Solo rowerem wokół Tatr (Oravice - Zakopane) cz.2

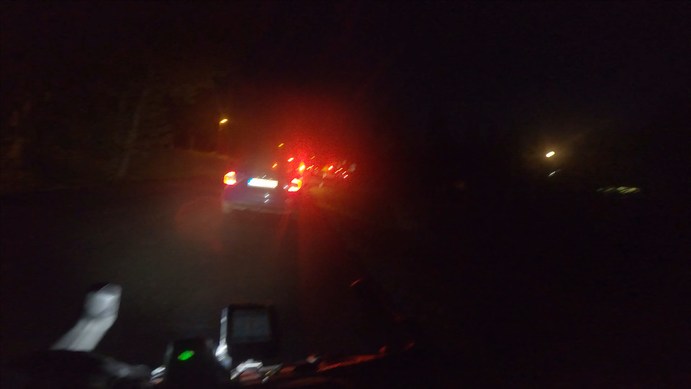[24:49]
Wysokie Tatry, miejscowości też kurde, remontują drogi. Księżyc już na niebie, jak widzicie. Standardowo wracam po zmroku, nie? Jednak wrzesień, kurde, człowiek nieprzyzwyczajony. Długie dni miał, potem się opierdzielał, nie jeździł. A teraz no, końcówka września i dni krótsze, nie? Wjechaliśmy chwilę na szlak wokół Tatr. Więc mamy elegancki asfalcik.
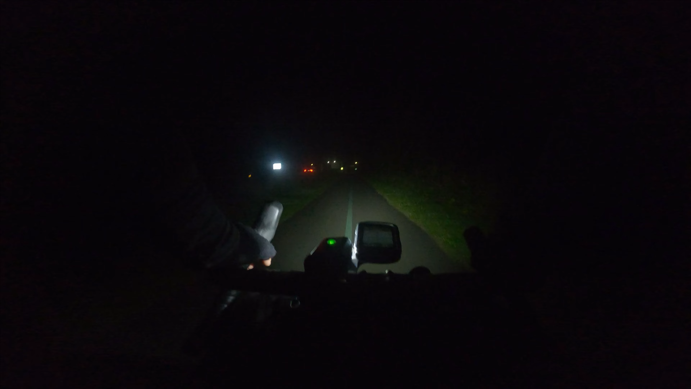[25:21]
Ale widzę tutaj, będę musiał przeskoczyć zaraz na lewą stronę. No, pani z kwatery to mnie dzwoniła, bo jakiś inny pan podjechał. I czy to ja, czy ten, czy będę? Mówię, tak, tak, ja na pewno będę. Muszę być. Bo potem, jak nie przyjadę, to będę bez noclegu, kurde. Nie wiem, czy tam wykombinuję coś po 22. No to pewnie coś by się znalazło, ale wtedy znowu bym musiał gdzieś jechać, nie?